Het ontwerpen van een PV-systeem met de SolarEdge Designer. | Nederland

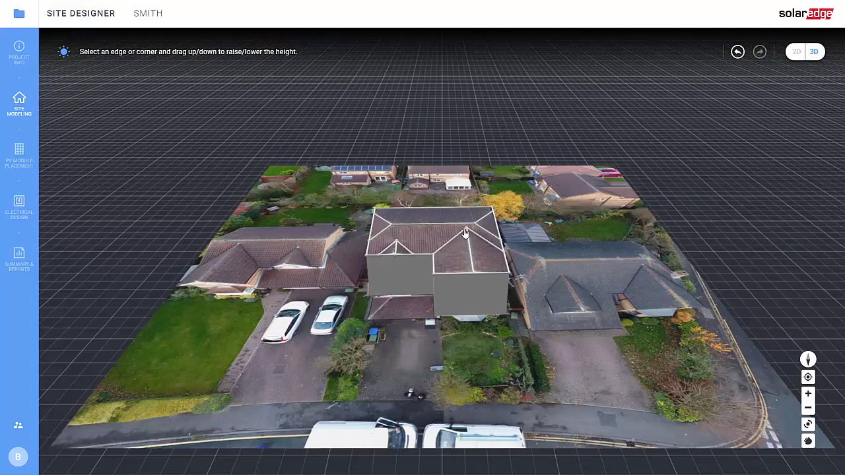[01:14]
Selecteer een dakvlak en sleep de noklijn omhoog zoals hier, om de juiste dakhelling te krijgen.
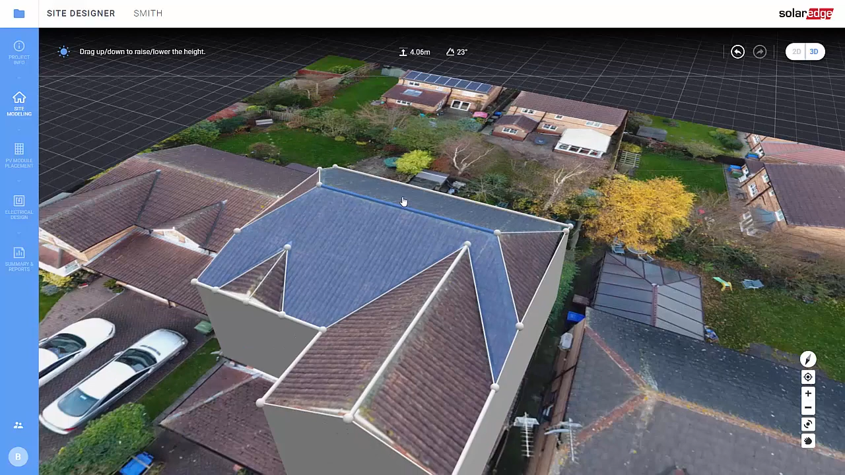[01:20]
Stap 3. Nu gaan we de panelen plaatsen. Klik op het icoontje PV-module placement.